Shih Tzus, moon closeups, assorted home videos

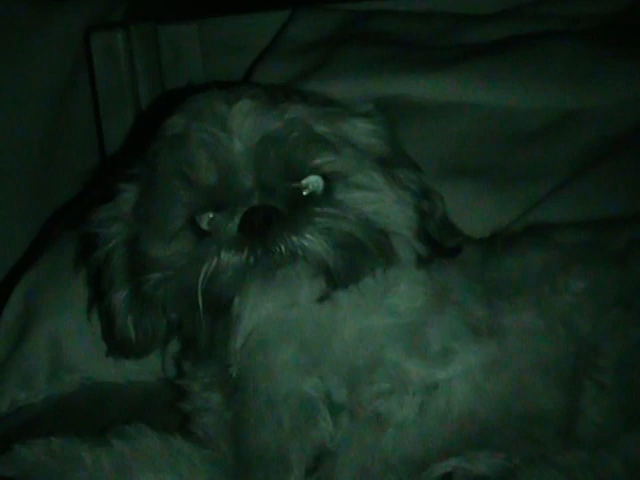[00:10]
Come here, Cody. Hey, man. Hello, Cody. Cody, you're not as cute in infrared, let me tell you. Cody. Cody.
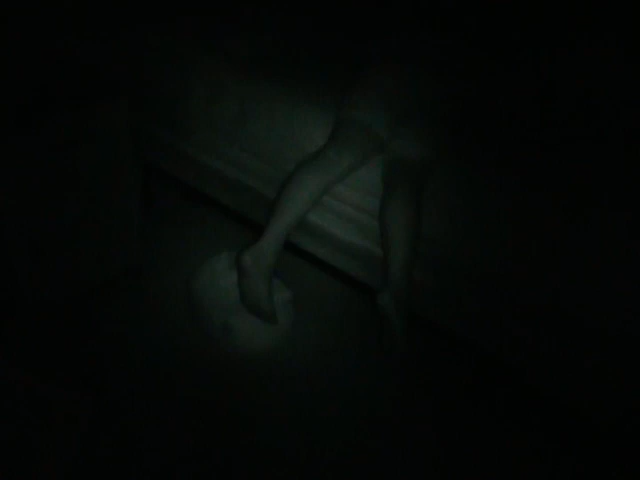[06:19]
Oh, that's good. That's real good, isn't it? Here we have Kayla.
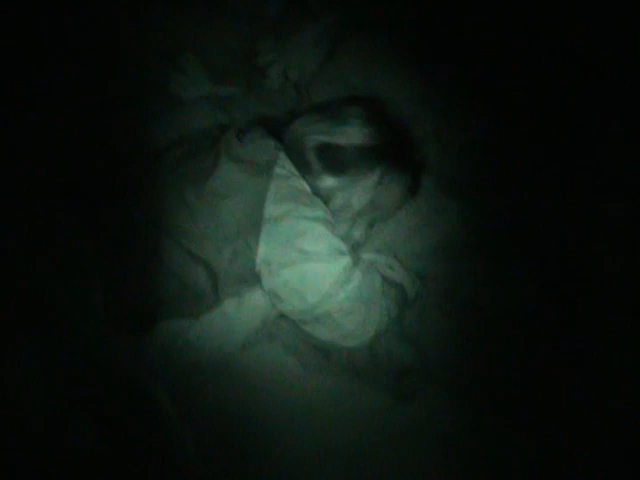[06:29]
Sleeping soundly. And, here's the edge of the bed.
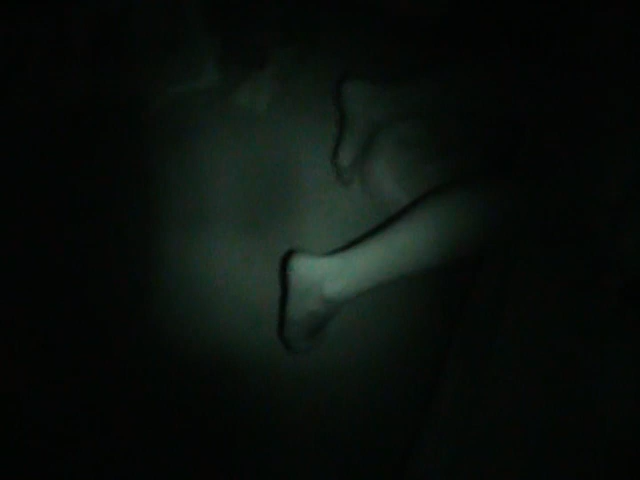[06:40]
This isn't normal. Kayla, your feet were hanging off your bed.